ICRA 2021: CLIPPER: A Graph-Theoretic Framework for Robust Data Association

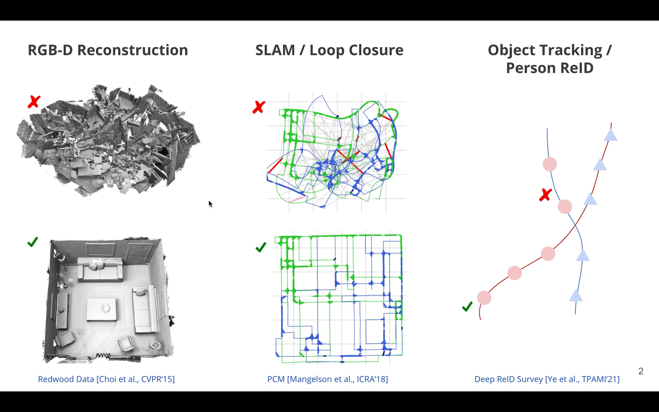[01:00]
And even with a few incorrect data associations, we can really end up with the totally wrong solution as shown here on the top row in some of these applications. So the goal of this talk is to talk about how to efficiently reject spurious data associations. And we'll, for simplicity, you know, we'll focus on point clouds here. So shown in the upper right hand corner is our two point clouds, red and blue.
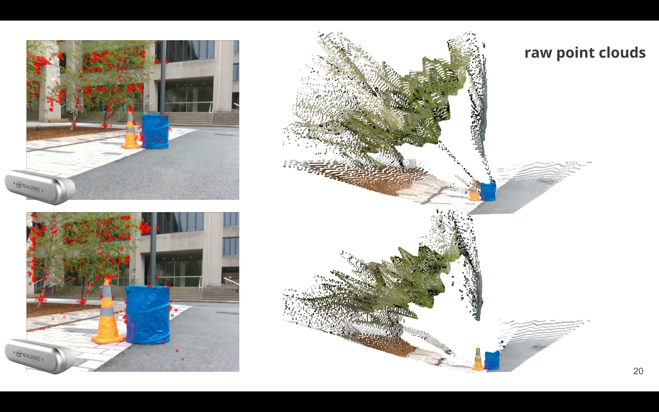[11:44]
Then these pipe, these, you know, traditional pipelines can then use RANSAC to reject outliers, and then finally perform some least squares fitting to find the registration. So what we do is we take these raw point clouds, we generate 1000 initial correspondences between them.
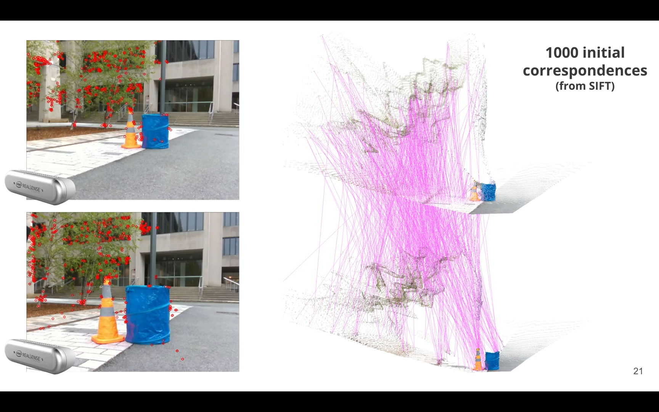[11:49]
And then by applying Clipper, we select,
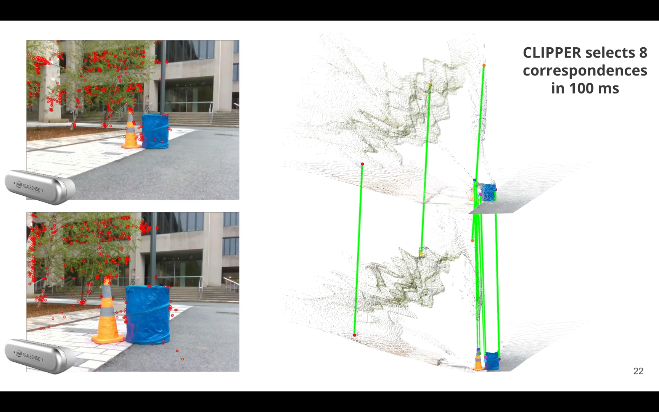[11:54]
in this case, we selected eight correspondences in about 100 milliseconds. And these correspondences then allow us to correctly register these two frames from two robots.